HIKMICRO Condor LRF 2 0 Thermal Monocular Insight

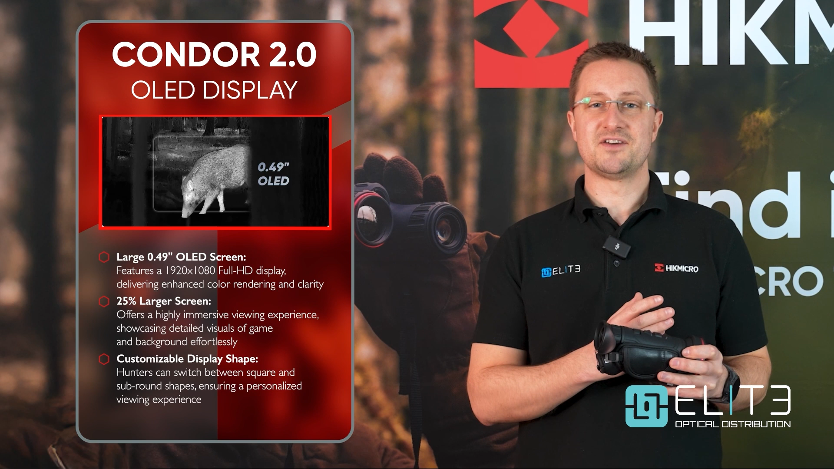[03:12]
It also has the option to add curved sides onto the screen so you can use it with the conventional rectangular display or if you prefer with the software you can add in the curved edges that give you a more traditional appearance that you'd see with a monocular or glass binocular.